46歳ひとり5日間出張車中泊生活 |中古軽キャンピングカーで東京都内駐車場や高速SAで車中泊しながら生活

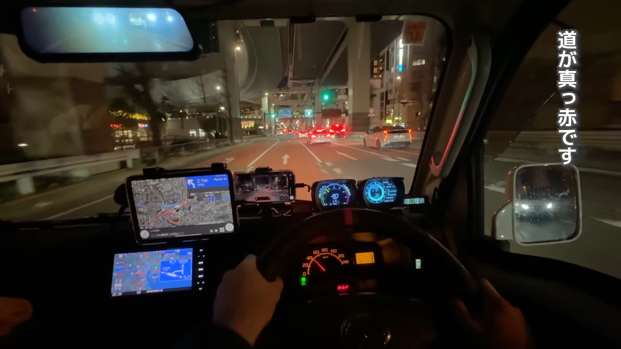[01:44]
もうほとんど渋滞ですね。これ片側3車線あるんですけど一番左側も
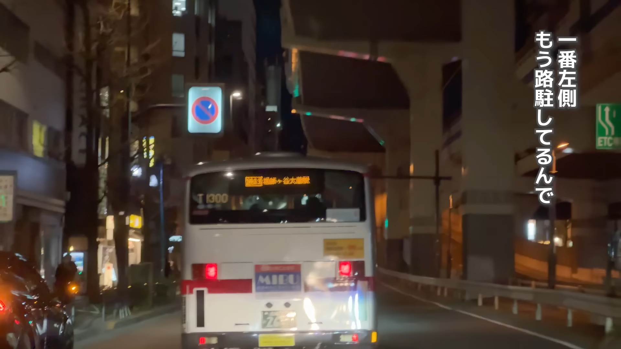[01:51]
路中してるんでほぼ片側が2車線状態です。こんな感じで結構すぐ割り込まれるんでやっぱり運転の神経は使えますね。大きいキャブコンデオはあまり走る気になりません。軽キャンペーンカーできて本当に良かったなと思います。はい。ここからかなり細い道に入っていきます。
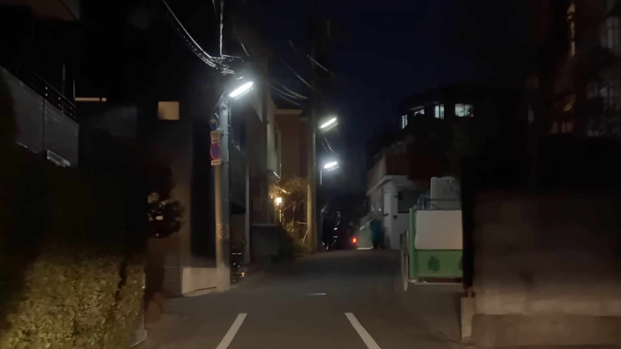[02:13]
こんな細い裏路地に本当に1,800スポットあるんでしょうか。
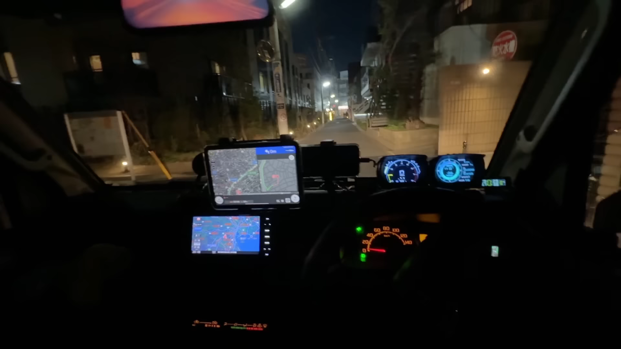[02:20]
ここ曲がったらあるはずなんですけどかなり狭いです。